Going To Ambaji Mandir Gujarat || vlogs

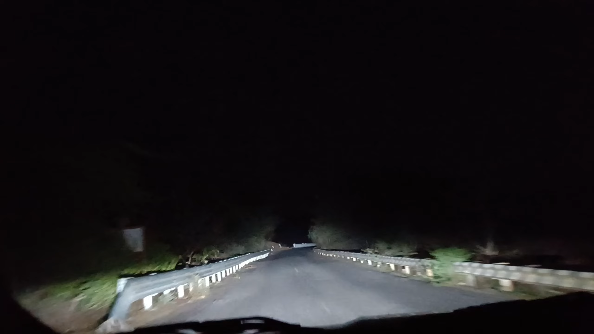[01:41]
दोनों साइड में गहरी खाई है। तो यहाँ से हम अम्बाजी जो मंदिर है वहाँ पे जाएंगे।
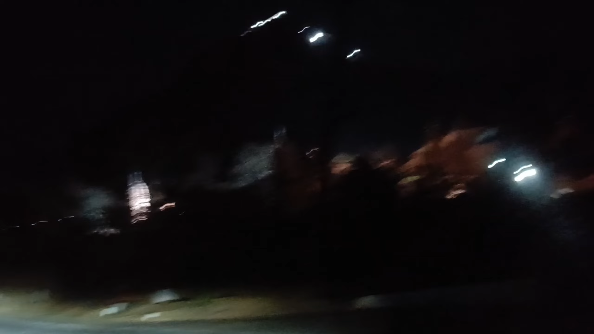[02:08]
और हम अब यहाँ आगे जाएंगे और फिर जो आगे का व्यू है वो आपको बताएंगे। तो ये जो सड़क है वो मंदिर के चारों तरफ से घूम कर ऊपर की तरफ जाएगी, और
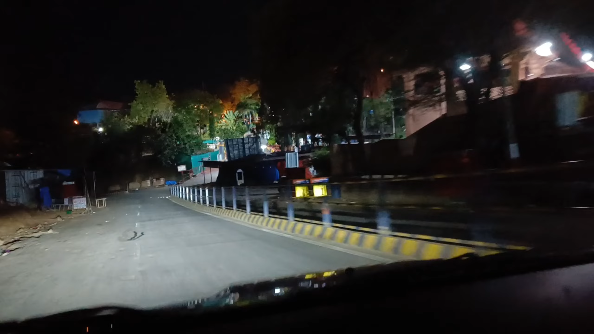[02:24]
ये आप देख सकते हैं 300 मीटर के बाद नज़ारा चक्कर पर गुजरात स्टेट हाईवे 54 पर रहने के लिए चलते रहे। आप देख सकते हैं कुछ इस प्रकार का यहाँ का जो व्यू है वो है।
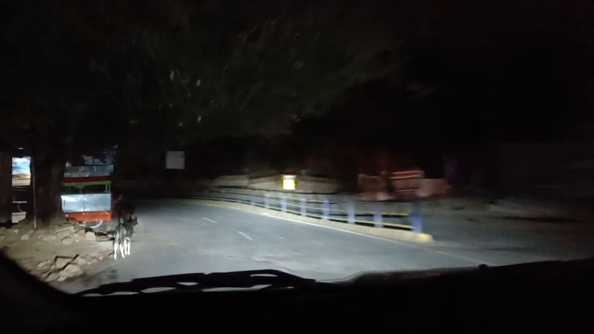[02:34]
अभी हम इसका जो ये गेट है वहाँ पे आ गए हैं,
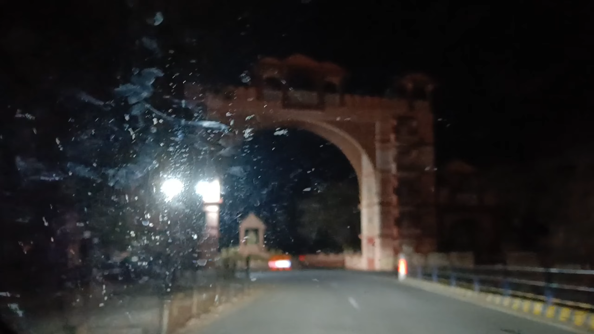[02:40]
मेन दरवाजा है वहाँ पे आ गए हैं, और अभी यहाँ से टर्न लेके आगे की तरफ जाएंगे।